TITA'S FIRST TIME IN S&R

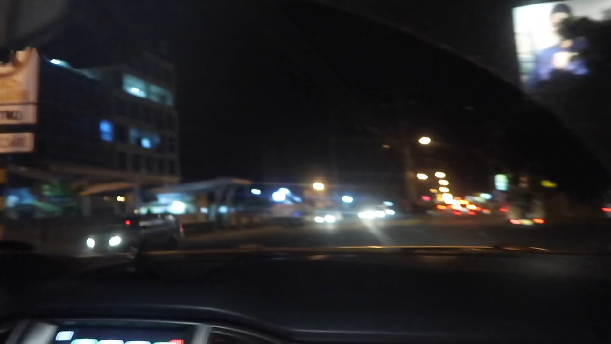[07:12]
You can U-turn right here. Oh, this next one? Yeah. I saw guy earlier U-turn. Yeah, I saw him too.